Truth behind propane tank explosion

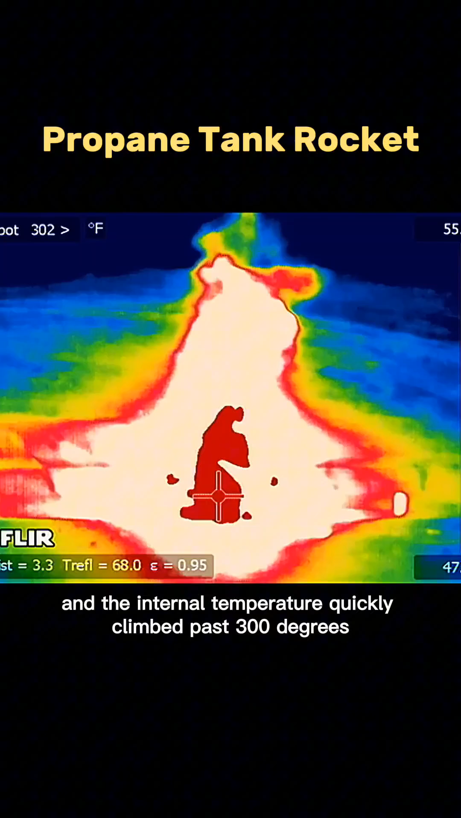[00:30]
Five minutes later, the tank's pressure relief valve kicked in, but instead of blowing up, it just released a jet of fire.